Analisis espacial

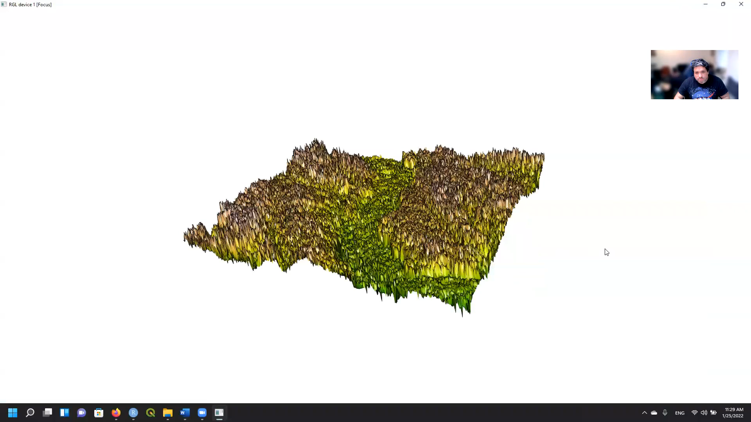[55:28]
Es una visualización 3D de los datos de nuestra imagen de satélite. Ahora, acá entra mucha teoría de imagen de satélite que no voy a profundizar, pero básicamente ustedes saben que la escala XY no es igual que la escala Z. En este caso, la escala Z es la elevación, ¿no? Entonces, ustedes tienen que ajustar los valores de la elevación
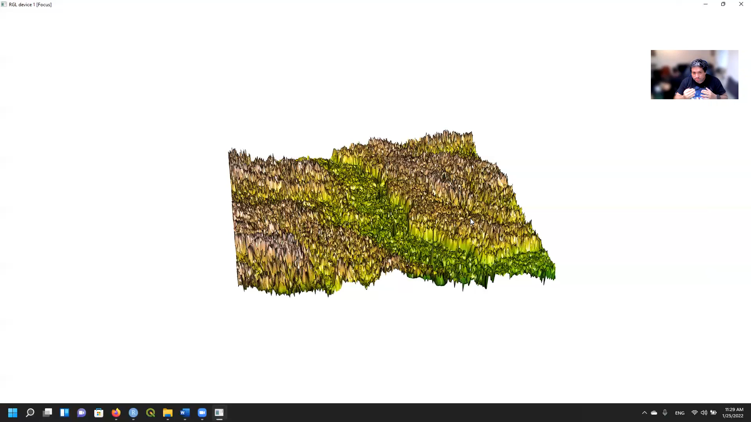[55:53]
utilizando un factor de conversión, ¿no?